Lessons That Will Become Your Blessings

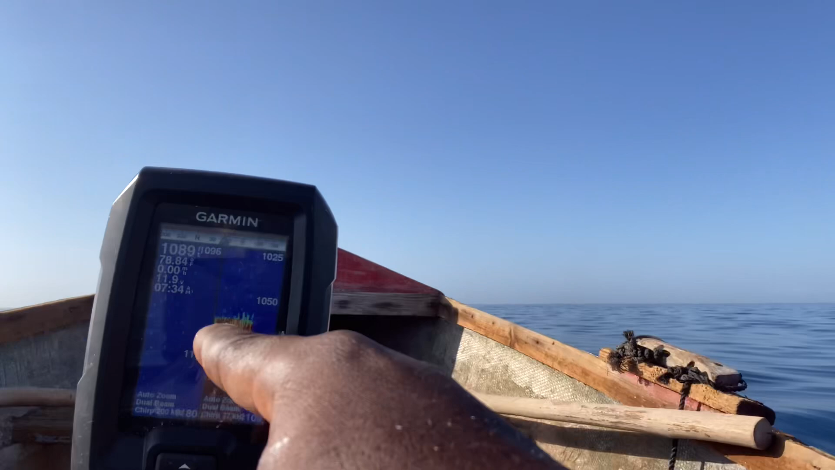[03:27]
1080 and 1090 So see right there And see the surface there guys
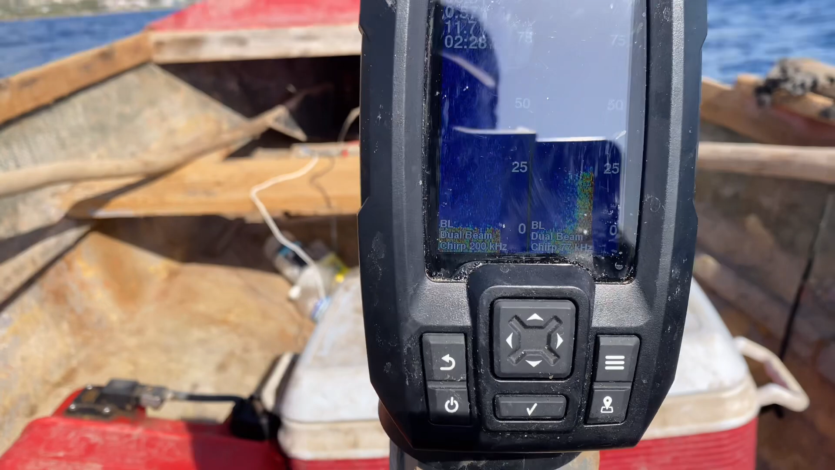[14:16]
Guys it's now after three and I'm there leaving a search and can't find them but I came up on a spot a while ago if you look right here so you see some blue marks above the ground there are fish so I'm just in the line a while ago I'm sitting there fish my pulled upon the line already now
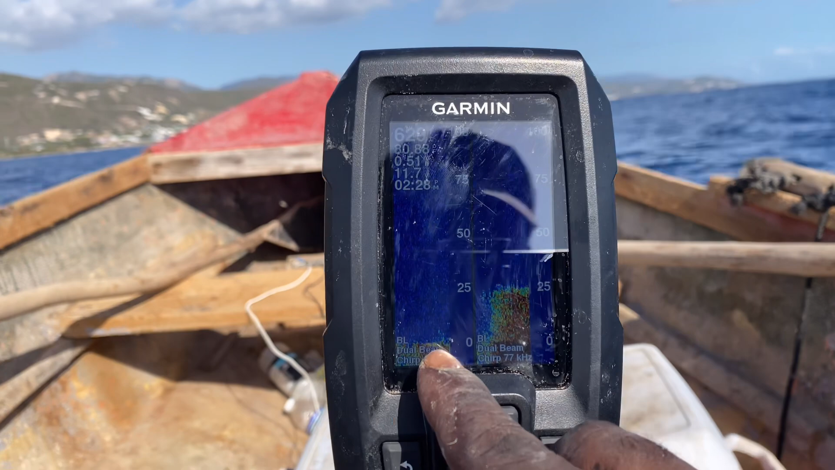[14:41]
marks if you look above see the blue marks above the the green surface the red and green surface look at blue marks above them some of them small but they can't know when a big fish today
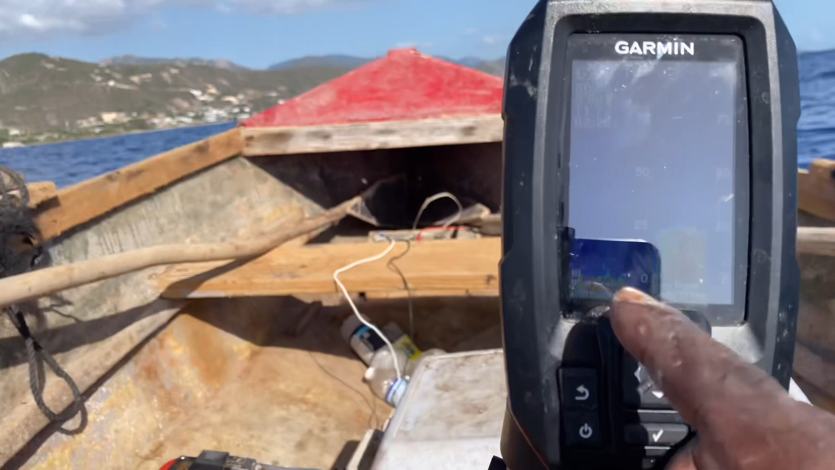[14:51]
like them kind of slope on the inside not really feeling I've been searching not really feeling but um I'm going to get it about the next hour and then probably head in